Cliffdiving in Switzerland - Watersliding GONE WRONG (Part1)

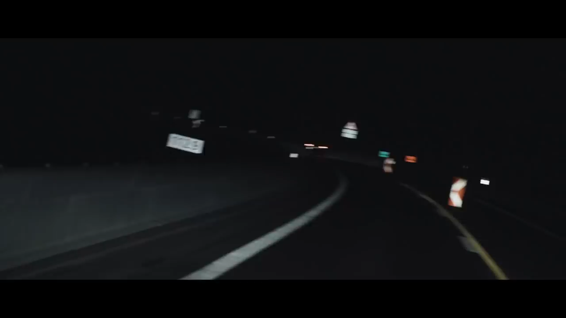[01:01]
Alright, guys, so we're just here in the Gotthard tunnel. This is the longest tunnel in the Alps, and yeah, it's 16.9 kilometers long.